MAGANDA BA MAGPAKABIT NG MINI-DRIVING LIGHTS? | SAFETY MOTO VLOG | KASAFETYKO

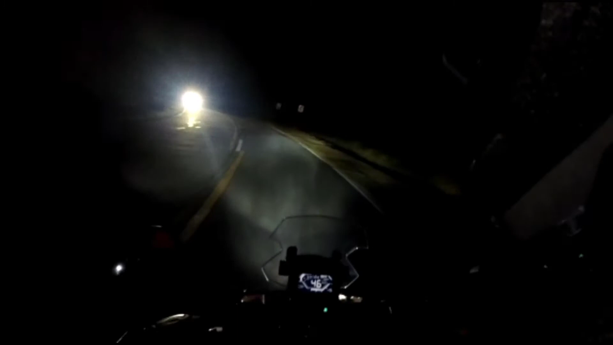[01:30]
mga paps, liwanag diba? So ngayon mga paps, papakita ako naman sa inyo yung high Yan mga paps,
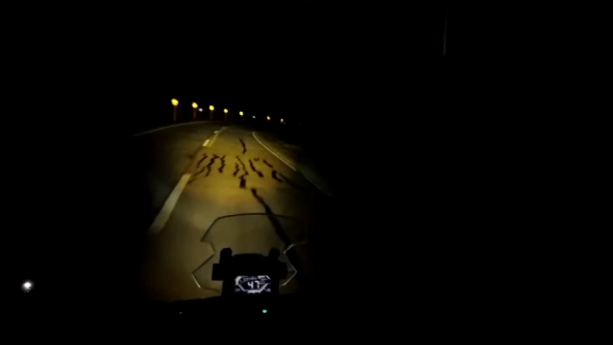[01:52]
yung high Yan So kita nyo mga paps no Oop, mag ano tayo Kasi may kasalubong Baka magalit sa atin So ulitin ko mga paps ha
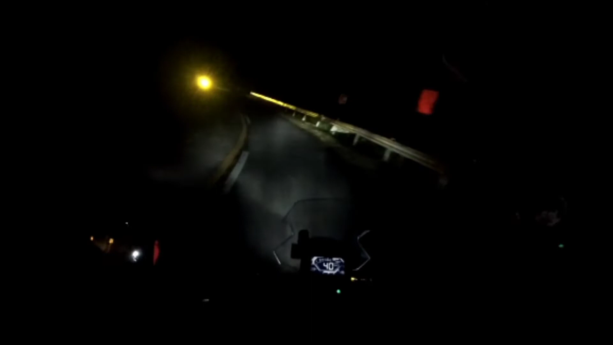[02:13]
So ulitin ko mga paps no Ito yung stack Sa low natin Low lights Ito naman yung High So yan yung high Sa ating stack Na lights Headlights Yan yung high Then ito yung low
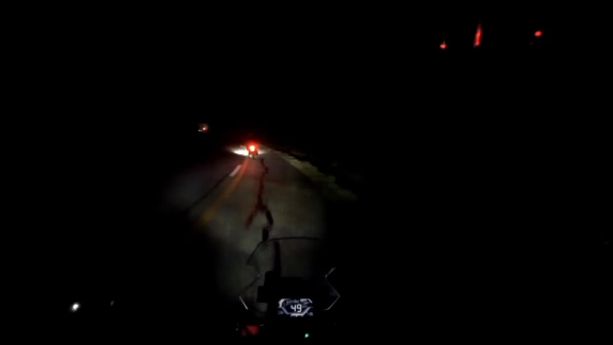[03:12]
Yan yung high Yan So balik tayo sa stack Kasi magagalit yung ating mga kasalubong Mga paps Kaya lang mga paps Minsan yung mga Kasama nating riders Na nakakasalubong natin Gumagamit sila ng ano Nang kanilang high na Mini driving lights Katulad yan mga paps High yan eh